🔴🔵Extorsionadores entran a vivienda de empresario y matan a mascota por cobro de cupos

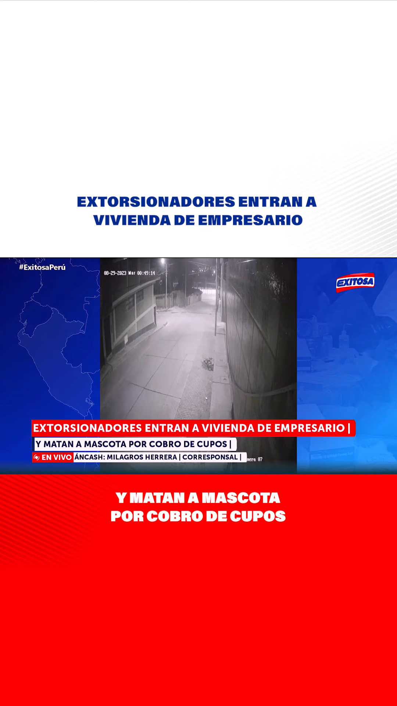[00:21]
mediante un mensaje de celular, solicitaron el pago de 10.000 soles bajo la amenaza de agredir a su familia. Ante la negativa de los delincuentes, una mujer y un hombre han ingresado a la vivienda del empresario de una cevichería muy conocida en el barrio de La Soledad, atentando contra su mascota, ahorcándola y golpeándola. Este hecho deplorable debe ser investigado de inmediato por las autoridades. Alertamos asimismo también a toda la población guaracina a estar atentos y denunciar este hecho reprochable como se viene dando en nuestra ciudad.